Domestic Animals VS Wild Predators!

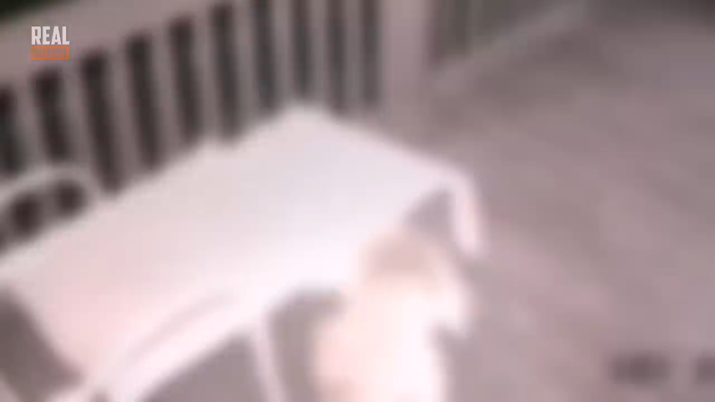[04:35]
The coyote nearly catches the cat, but it escapes and climbs up a pole.
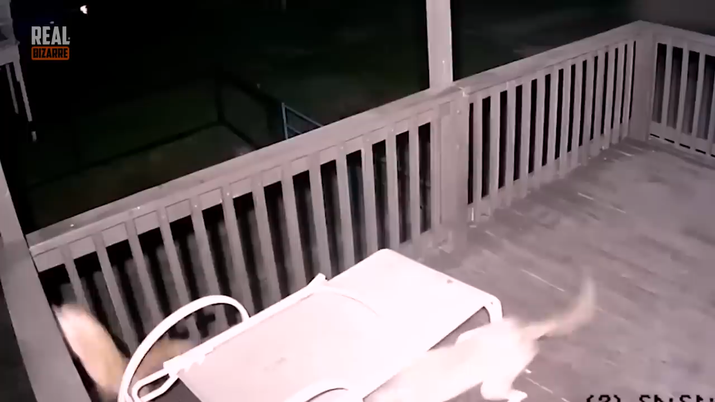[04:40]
The coyote cannot reach it and finally leaves. A turkey with its chicks were on their way to the lake, when unexpectedly a hawk attacks them and tries to steal the babies.